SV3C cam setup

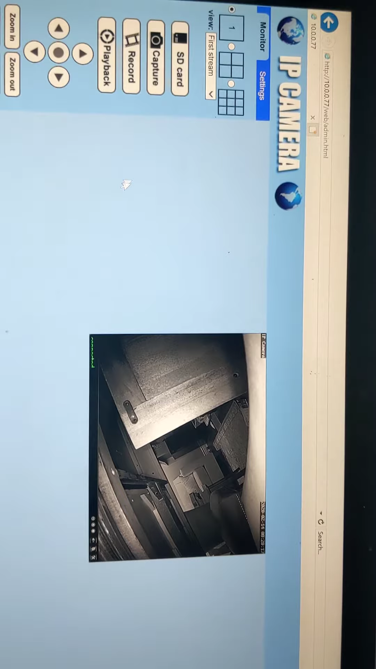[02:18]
I'm going to click on settings. Network.
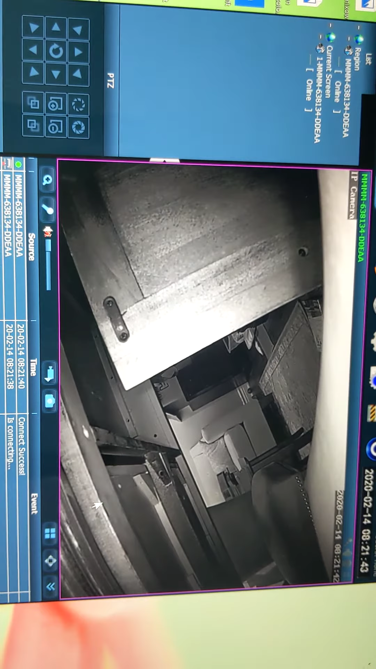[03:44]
I've just picked one screen. You can pick multiple screens. This green plus sign here is where you add a device. When you go to add a device it's going to ask for an admin and a password. I entered admin many many times. Didn't work. Then I left it blank and hit OK.